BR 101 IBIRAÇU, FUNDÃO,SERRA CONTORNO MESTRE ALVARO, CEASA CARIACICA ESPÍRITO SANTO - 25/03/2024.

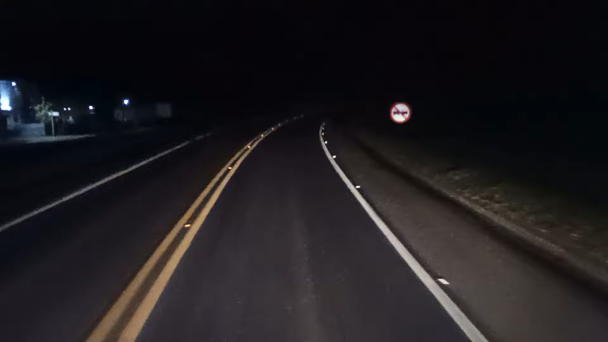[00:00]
BR-101, Ibiraçu, Espírito Santo, 25 de março de 2024. Agora são 22 horas e 46 minutos. Estou indo aqui sentido sul, né? Sentido Vitória, sentido Serra, Caiacica e sentido sul do Espírito Santo, sentido sul do Brasil.
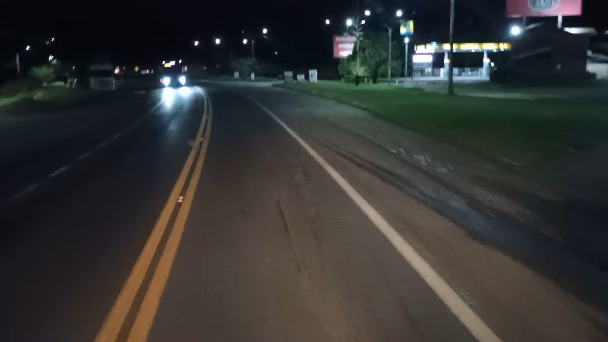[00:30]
Cidade de Ibiraçu, passar no centro ali, né? Meio aqui. Aí estou retornando de viagem do Nordeste, né? Saí, fui Feira de Santana fui para Recife fui para Campina Grande, na Paraíba, né?
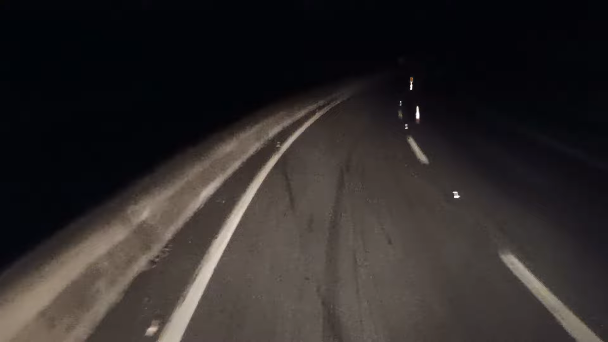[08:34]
Tem esbarrado muito nesses problemas aí. Mas em matéria de conservação da via de pista simples, aí não tem que queixar não. Pelo menos eu passo sempre por ela, né? E eles capricham, tá vendo? Tá formando a pista aí antes de buraco, mas é o correto, né? É esperar dar buraco, acidente, quebrar carro, arrebentar tudo, pra depois ir fazer não, aí. Então arrancando tudo, aí tem carro aí da fazendo a noite para não dar tumulto, ó.
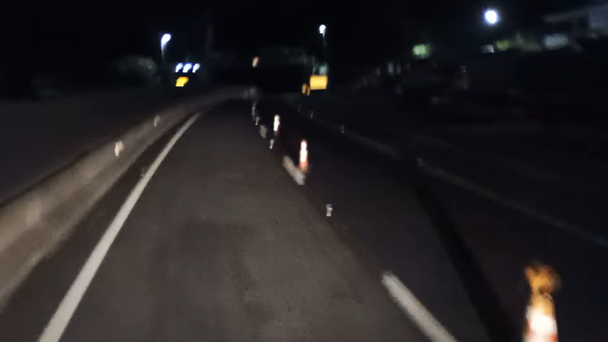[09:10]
E para adiantar o serviço, ó. Aí ó, máquina aí. Gostei de ver. Agora aqui termina esse trechinho duplicado, um pouquinho depois. É pouca coisa. A via de pista simples, ela é bem sinalizada e o pavimento é bom.
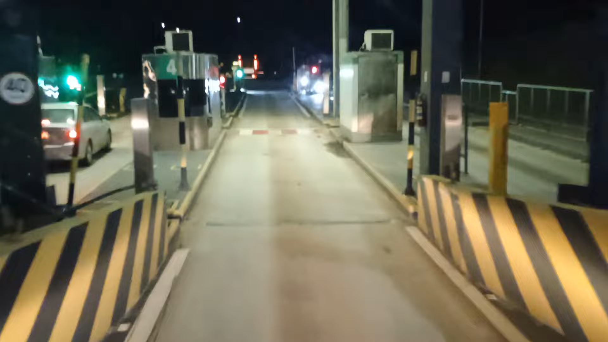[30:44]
Ah, que coincidência, se parcela não tá aberta assim. Abri tão rápido, será que modificaram? Tomara. Aí, ó. Cadê a carreta? Encostada aí buscando de pista aí, ó.
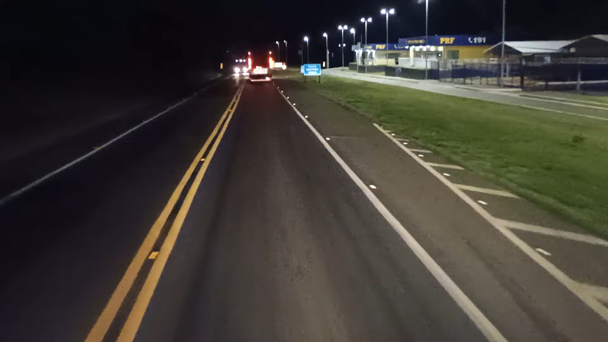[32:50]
A inauguração não, só tá pronto mesmo. caminhar encostado nesses cantos de barranco aí, ó, a quantidade aí, ó.
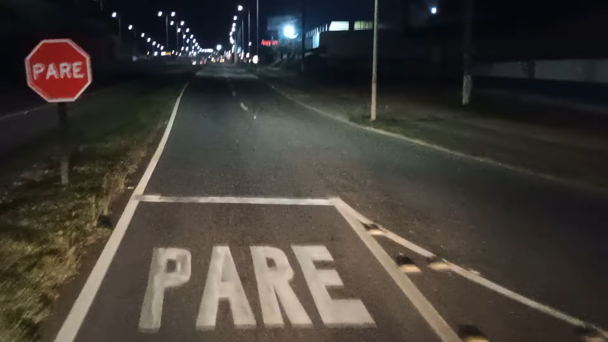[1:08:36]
É longe não, mas não deixa de ser um transtorno, né? Pegar a marginal aqui, como é que vai fazer? Tem que passar por cima, descer, voltar, passar por baixo, voltar para entrar do... sair do outro lado.